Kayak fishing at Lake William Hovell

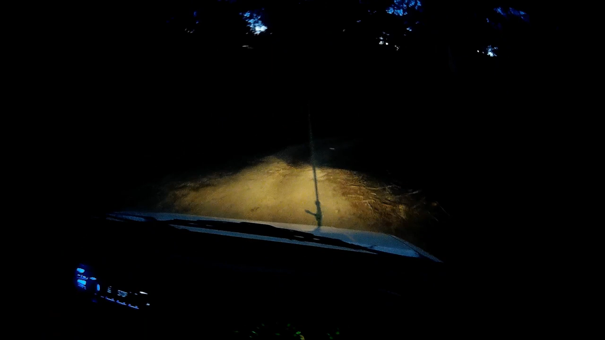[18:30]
Then you'd pretty much need a four-wheel drive to get up past the boat ramp to the top end of the lake where I am now. Or just an old bomb Commodore or something that you don't like might get up here as well if you're lucky. But that's not a good track.